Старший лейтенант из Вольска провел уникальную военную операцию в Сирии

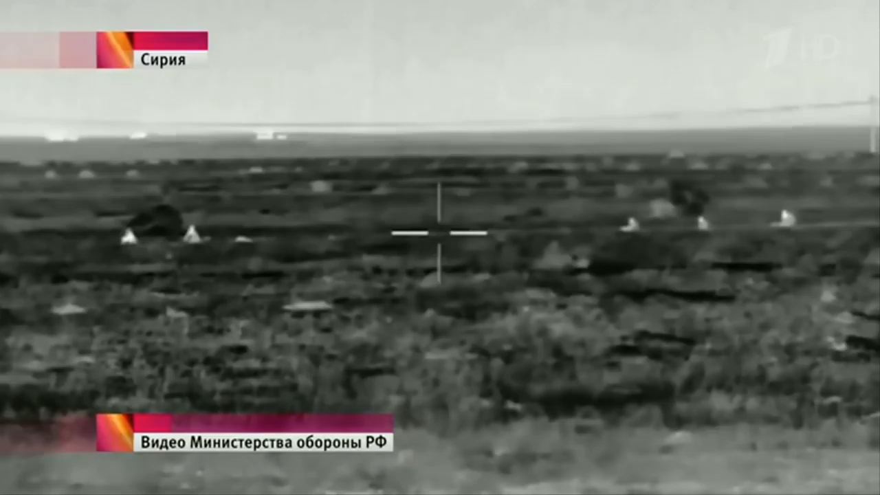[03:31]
И при поддержке с воздуха штурмовики Су-25 уничтожили тяжёлую технику боевиков, прорвали блокаду. Только после этого подразделение военной полиции на бронемашине покинуло пост.